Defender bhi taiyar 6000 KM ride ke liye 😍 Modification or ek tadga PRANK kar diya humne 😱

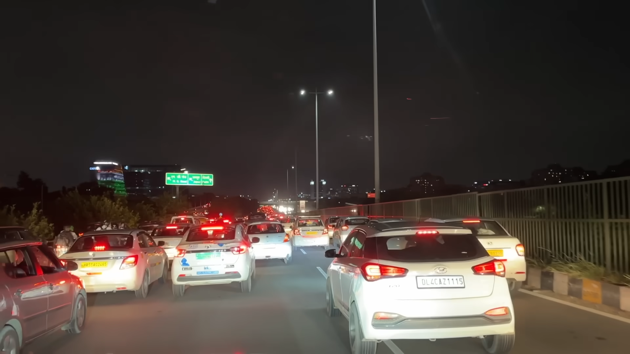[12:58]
आज हमें लगा था बिल्कुल भी जाम नहीं मिलेगा हाईवे पे, वो देखो भाई वो आगे तक.
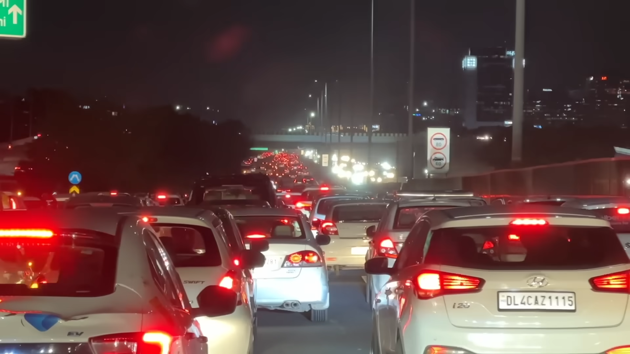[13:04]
सैटरडे को बेसिकली इतना जाम नहीं होता, मेरे को लग रहा है शायद रास्ता बंद कर रखा होगा. क्या लगता है? एक्चुअली बात यह है कि सबको लग रहा था कि जाम नहीं मिलेगा, इसलिए सब लोग निकल के आए.
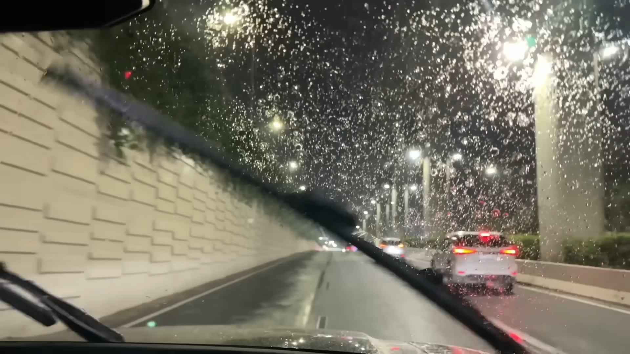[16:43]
ये देखो मैं बोलूँ अंडरपास में घुसने से पहले तो बारिश आ रही थी, अब कहाँ गायब हो गई। क्या मस्त बारिश हो रही है भाई, एक नंबर बारिश तो होना ही था आज। क्यों आज क्या है?
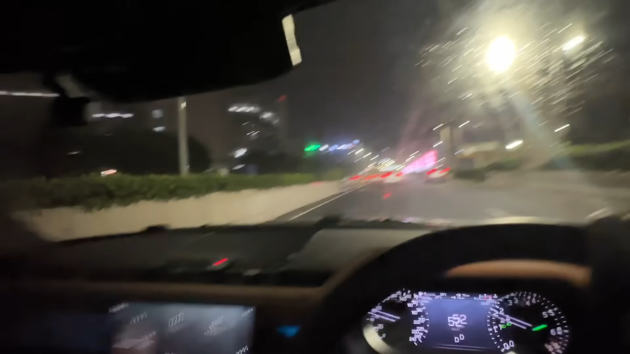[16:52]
कार से धुलवाया आज। हाँ आज तो ऑब्वियसली होनी है बारिश।